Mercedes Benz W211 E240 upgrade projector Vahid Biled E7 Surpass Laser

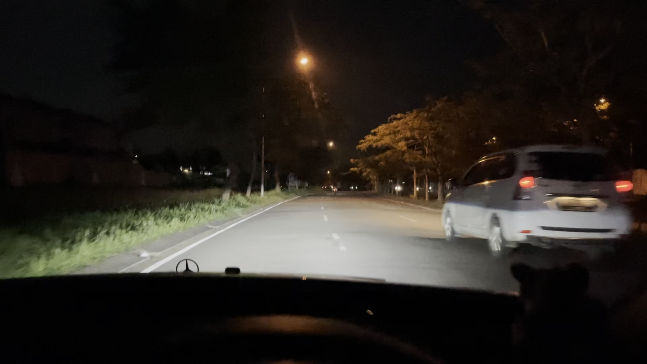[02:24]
oke, jadi ini kita lagi tes jalan malem masih gak ada error loh, jadi memang sudah terbukti ya fahit E7 itu memang sudah ada canvas nya, dia premium series, jadi kalian kalau mau pasang di mobil Eropa gak perlu tambahan modul dan lain-lain ya
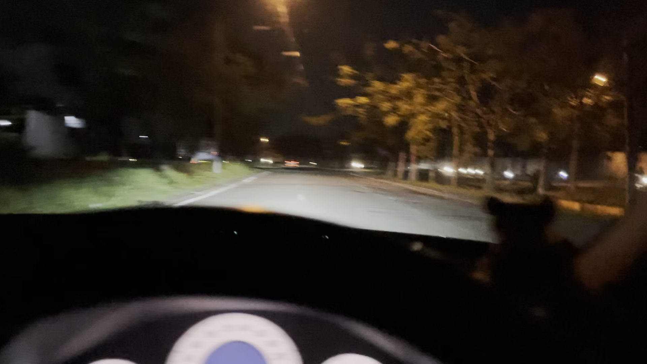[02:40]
nah ini untuk hasil sinarnya, ini tebel parah, tebel banget ya gua akuin emang ini jauh lebih tebel ya,
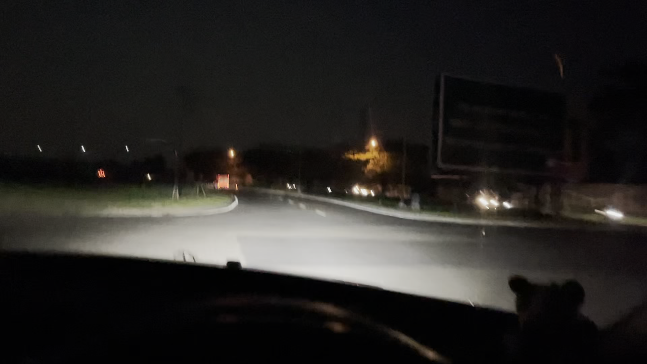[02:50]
bukan jauh lebih tebel, lebih tebel daripada si E10 ya oke,
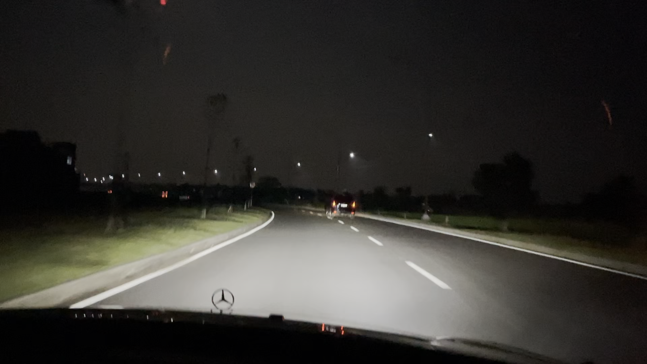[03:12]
ini gak ada lampu jalan, kita bisa lihat ya terang banget ini mobil ini ada kaca film nya ya, kaca film nya lumayan ngelap sih, gua gak tau ini berapa persen ya kemarin lupa nanya sama motornya juga, ini nanti kita coba dengan sebelasan ya, yang ada lampu jalannya kita lihat dulu aja, dulu nyalanya bila dia ada teknologi surplus laser, waktu pas kita lampu jauh,
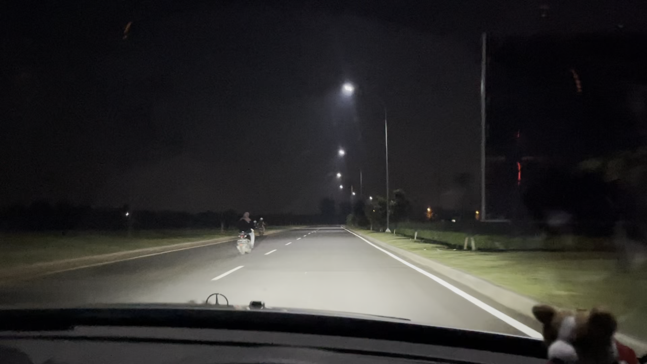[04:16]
biasanya PJU nya lampu juga udah terang ini masih lebih dominan juga lampu mobil kita ya
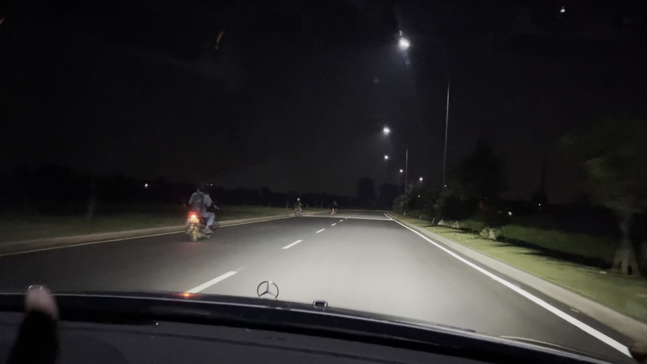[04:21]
keliatan juga lampu motor aja juga sampai gak keliatan ya udah lampunya paling luas
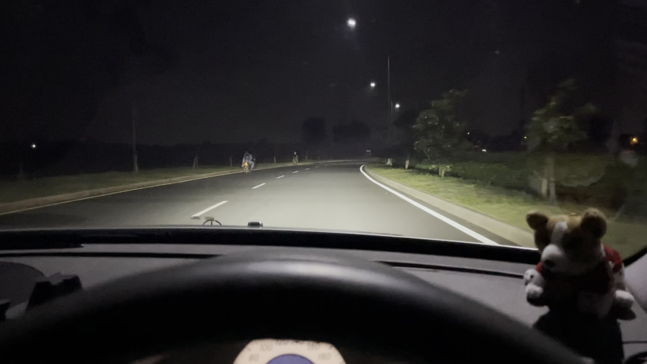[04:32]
paling terang juga kurang masih keliatan untuk kayak BB juga, kita aduin juga sama mobil-mobil lain ya tuh ya lampunya itu sama ada Honda BR-V, ini ada Mazda Mazda 6 yang estate juga tadi lewat ini ya masih kalah ya sama kita punya nih ini gila banget ya bang
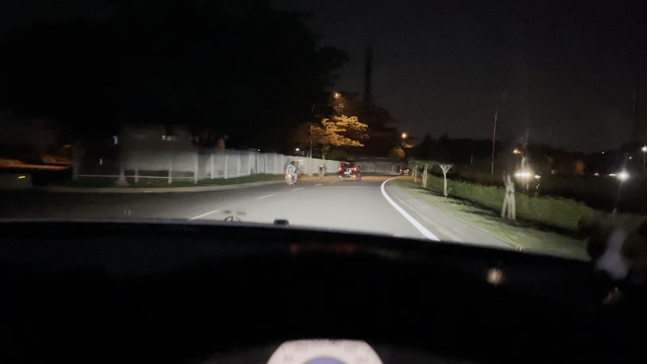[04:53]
sinarnya mantap, mantap dan untuk instalasi di Pro Retro juga bisa ya ini untuk mobil Eropa kalau yang ada corner ride-nya atau SRB juga ada yang adaptif,